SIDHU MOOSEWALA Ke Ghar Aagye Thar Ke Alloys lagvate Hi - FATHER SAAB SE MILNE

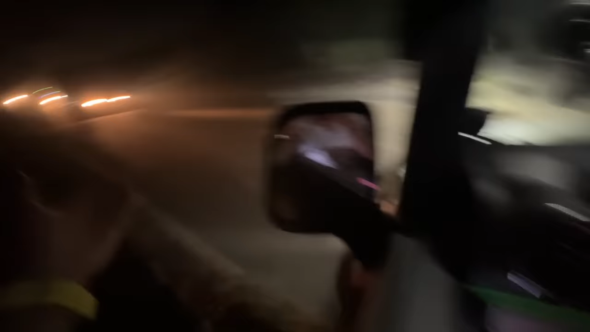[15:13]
आधी रोड पे रोक के खड़ी है गाड़ी, ये देखो भाई,